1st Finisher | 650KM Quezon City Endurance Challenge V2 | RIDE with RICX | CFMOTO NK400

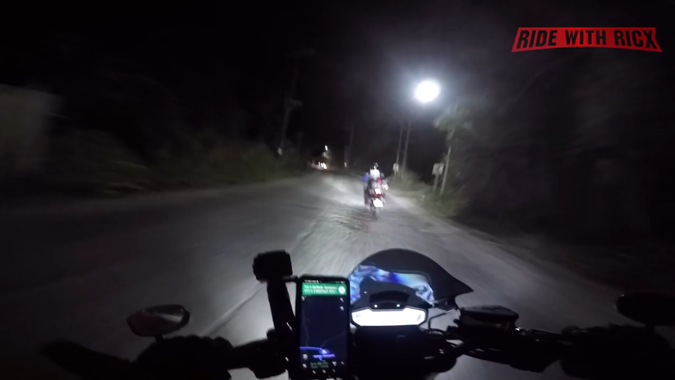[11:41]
na kami. Woo! Kasama ko pa rin si Sir RJ. Siya yung magiging lead ko.
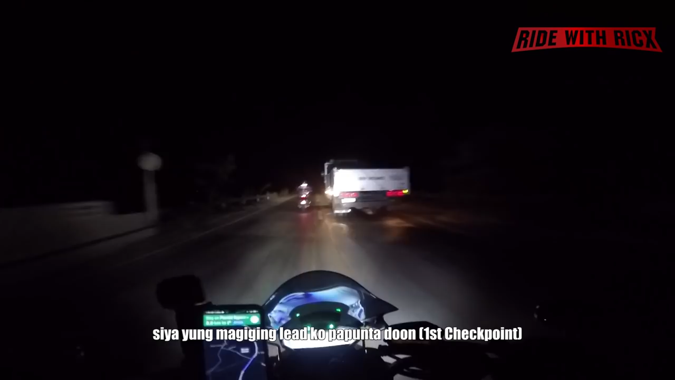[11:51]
Pupunta doon. Medyo mabuhakin yung daan namin. Anak sa Raja!
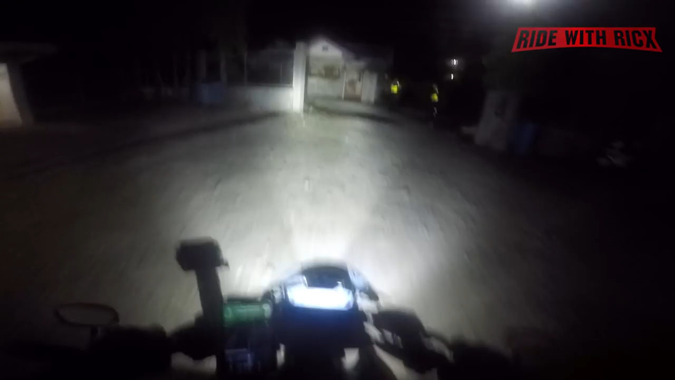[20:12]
Diretso. Rough road. Okay, kakatapos ko na doon sa pit stop.
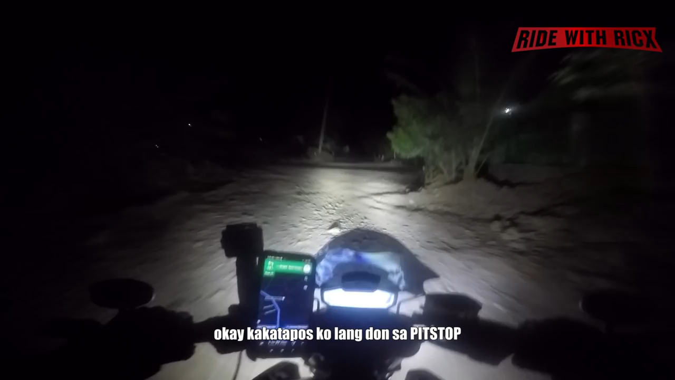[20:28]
Nisipo na ako. Panglima daw ako!
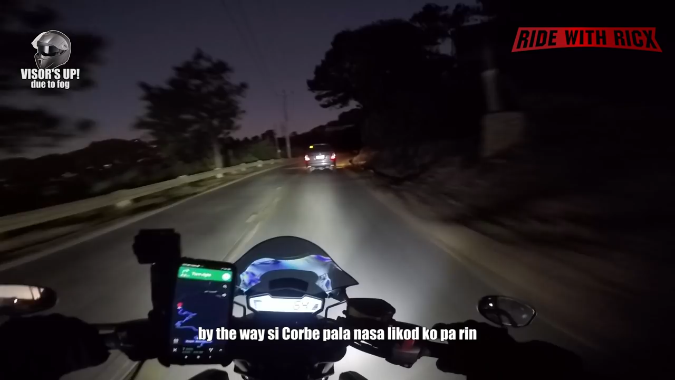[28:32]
Mga halimaw nasa likod ko, no? Nape-pressure ako.